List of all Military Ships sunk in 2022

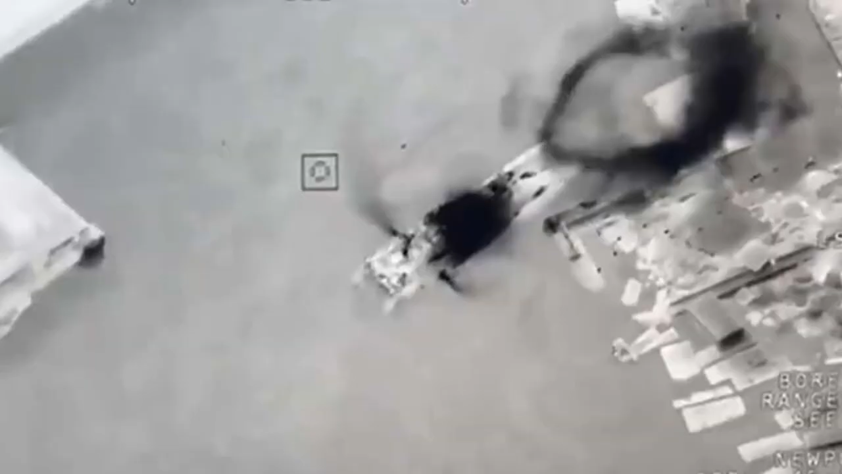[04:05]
A Serna-class vessel stationed at Snake Island during the 2022 Russian invasion of Ukraine was destroyed when the island was attacked by a Ukrainian Bayraktar TB2 drone on May 6,
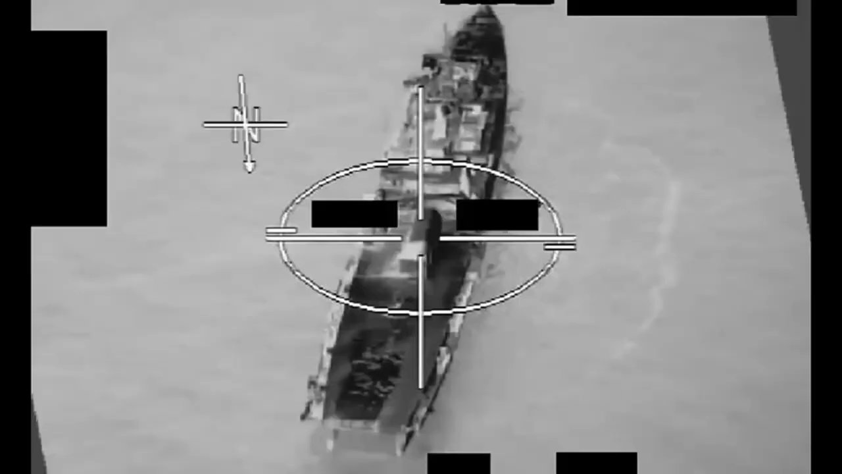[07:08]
She was hit by US Navy F-A-18F Super Hornet's long-range anti-ship missile,
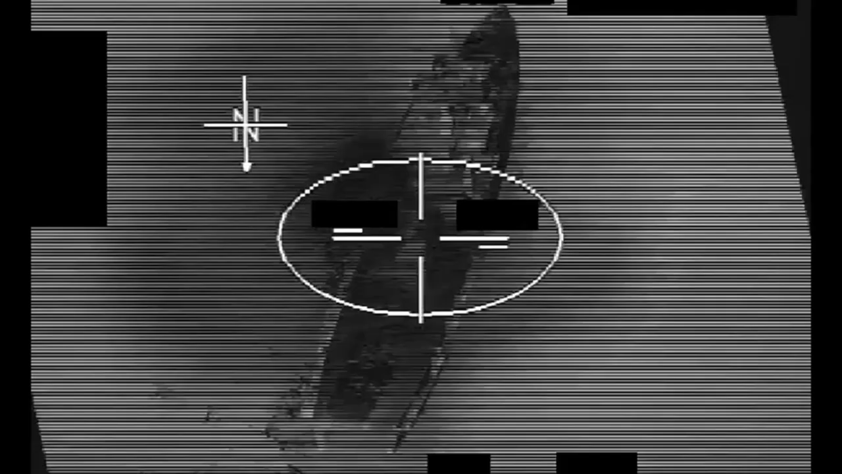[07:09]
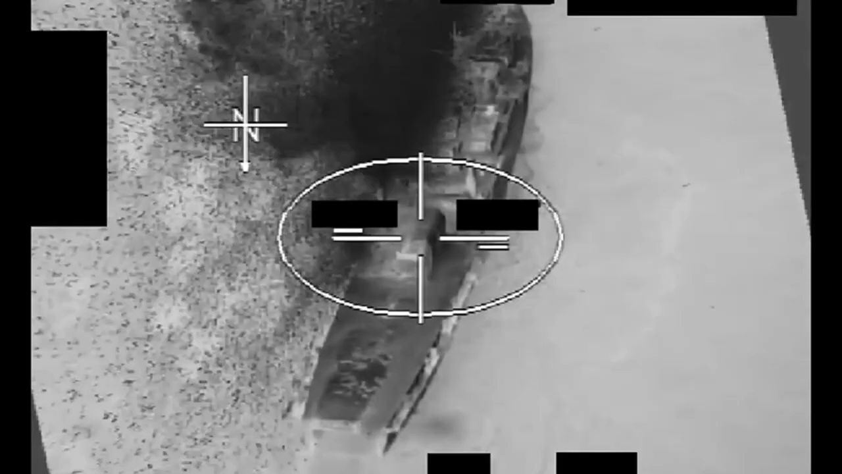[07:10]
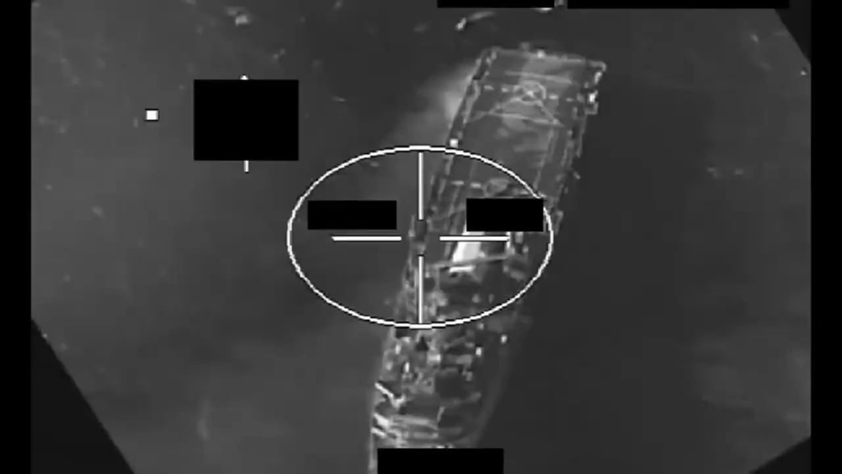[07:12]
United States Army AH-64 Apache helicopters shot air-to-ground hellfire missiles,
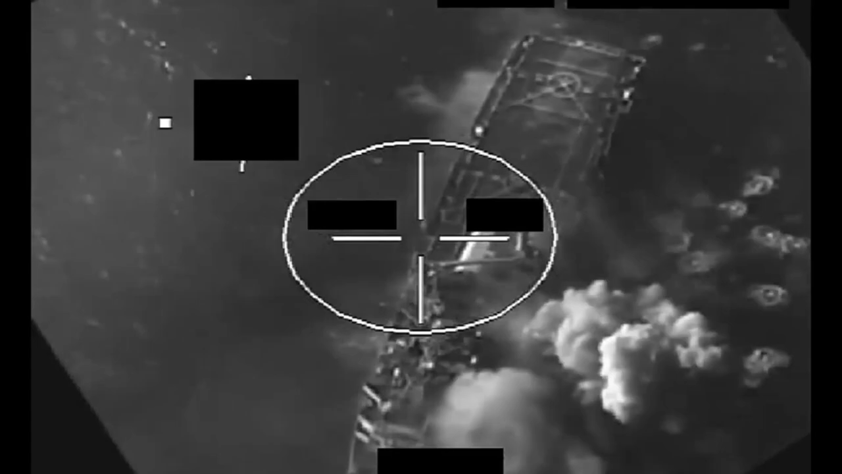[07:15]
rockets and 30-mm guns,
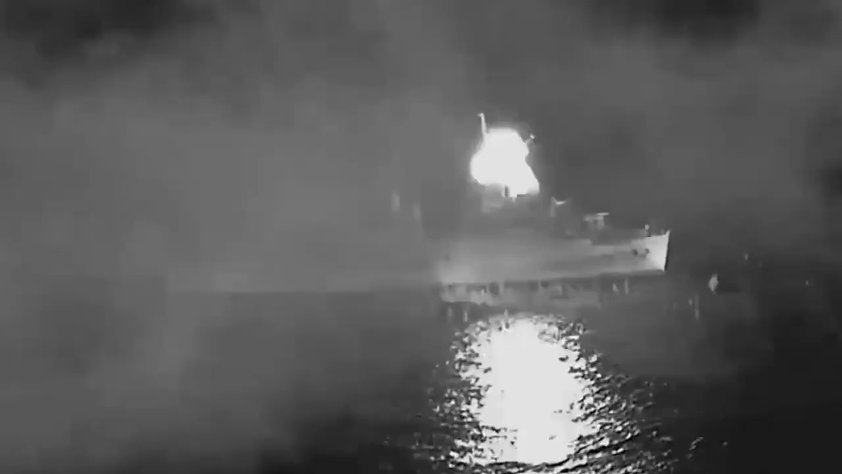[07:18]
and United States Marine Corps F-A-18C-D Hornet fired AGM-88 HARM missiles,
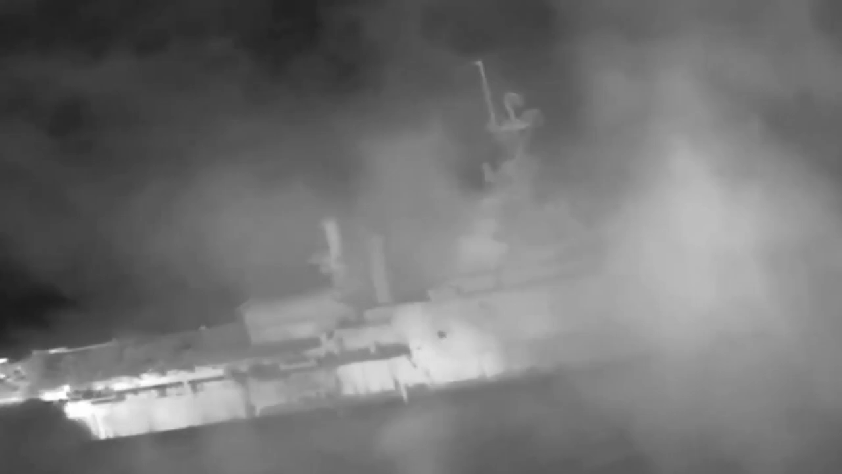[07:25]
followed by a Harpoon AGM-84 missile and JDAMs.
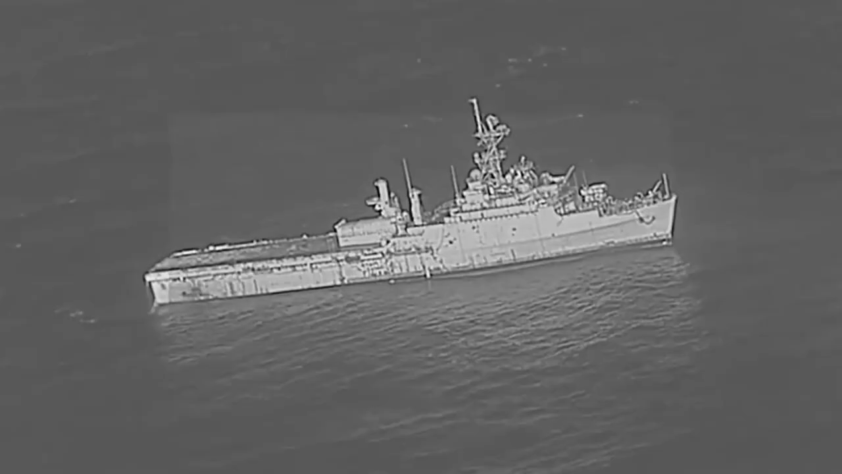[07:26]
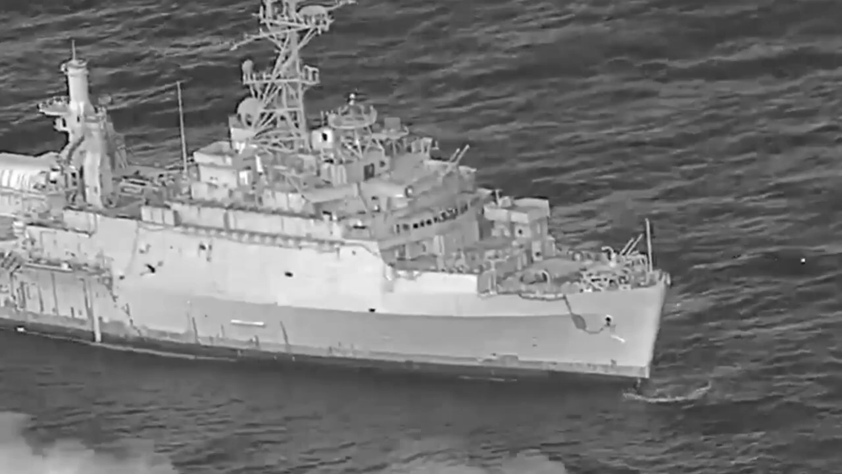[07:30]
She was also shelled by USS Chaffey with its Mark 45 5-inch gun and Japanese Self-Defense Force Type 12 surface-to-ship missile and the US Army high-mobility artillery rocket system,